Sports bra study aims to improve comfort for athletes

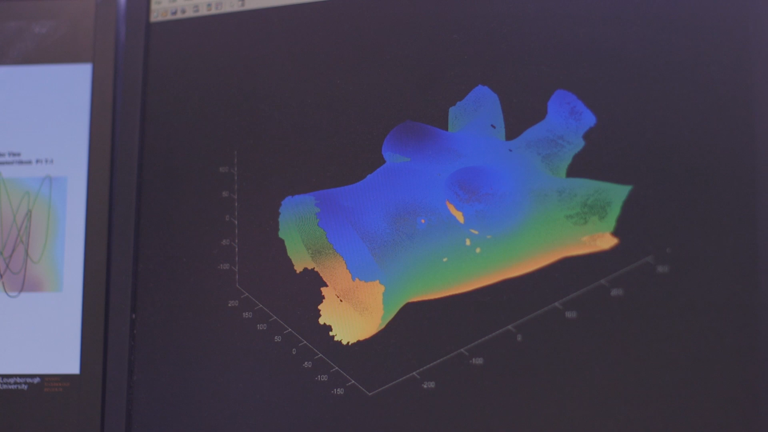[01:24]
So using all of that information we can essentially map out
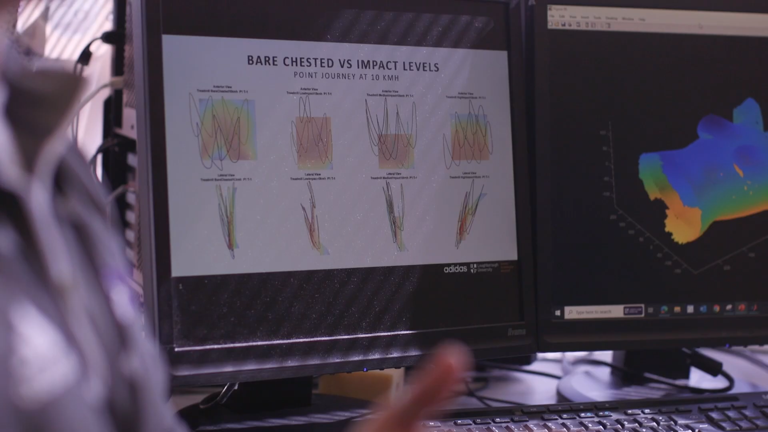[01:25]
where on the chest is experiencing high loading that could be related to pain that people experience when they try and exercise as well.